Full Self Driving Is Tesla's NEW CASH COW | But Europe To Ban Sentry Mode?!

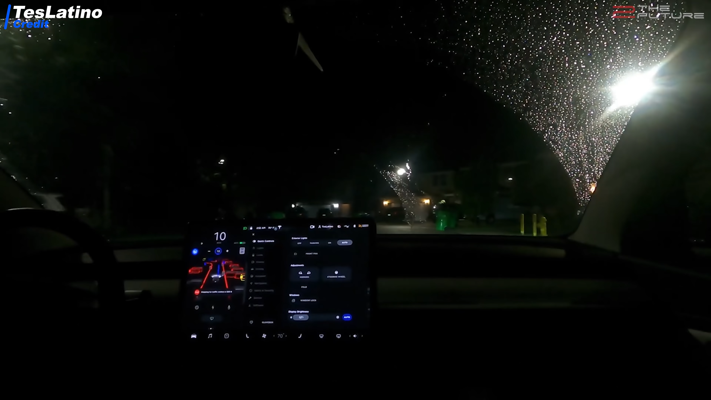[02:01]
Some people took it to the extreme, as for example Tesla channel here, testing it at night during rain. And yet still, the system seems to be doing pretty fine, link to his full video in the description of course.
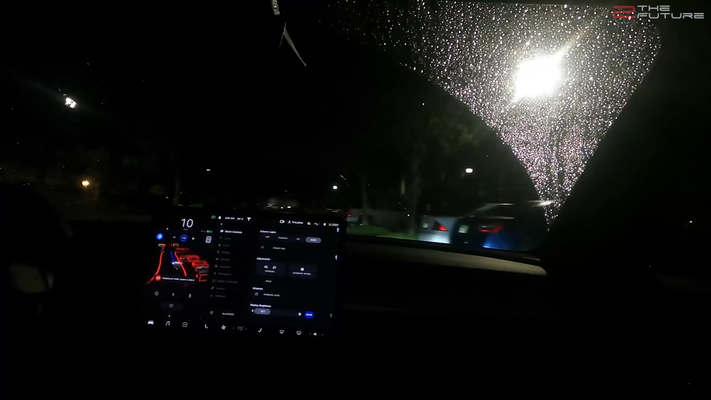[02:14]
Now sure, the system isn't perfect yet, sometimes an intervention is still necessary.